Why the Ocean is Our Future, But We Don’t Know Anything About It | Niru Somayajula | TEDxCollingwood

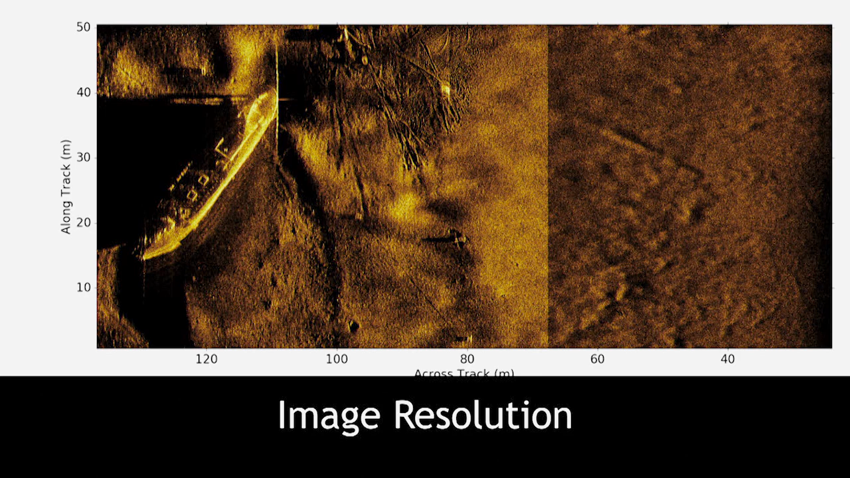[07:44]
And this information can inform decisions. This is a ship, but this could have been a plane. Is this the plane that went missing?